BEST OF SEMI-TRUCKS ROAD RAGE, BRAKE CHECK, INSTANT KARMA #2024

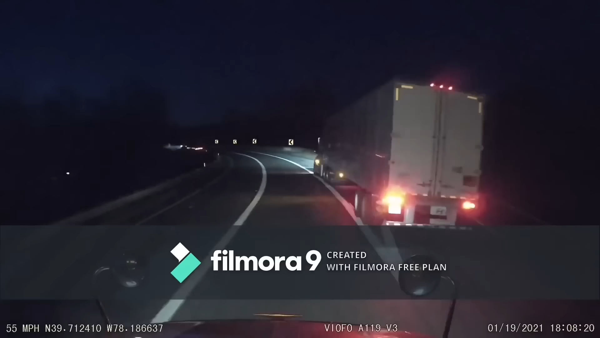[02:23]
Oh, my God. That motherfucker just flipped this truck right in front of me. Yup. Oh, my fucking God.